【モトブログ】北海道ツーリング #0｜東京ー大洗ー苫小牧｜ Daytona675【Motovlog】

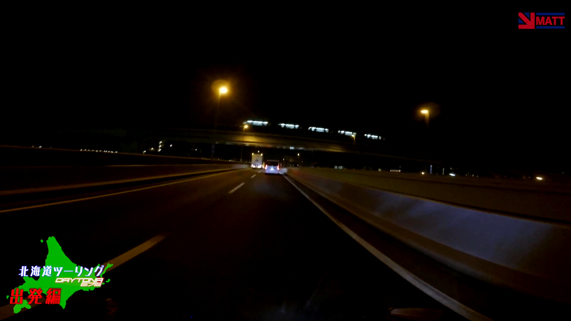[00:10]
みなさんこんにちはマットです僕は今東京の夜景をバックに首都高に乗ってこのまま常磐道方面でねまずは大洗に行きたいと思いますはい、ということで待ちに待った北海道ツーリングの幕開けとなります行ってくるよ東京いざ北海道へ
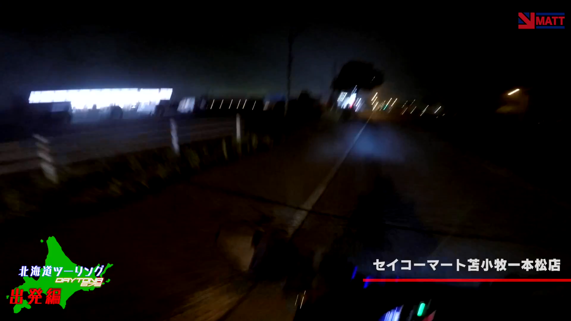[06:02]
北海道初成功マートじゃないですか寄ってきますかご飯も買っていかなきゃいけないんでねということでね今日はもう9時過ぎですので明日からいよいよ北海道2こんばんです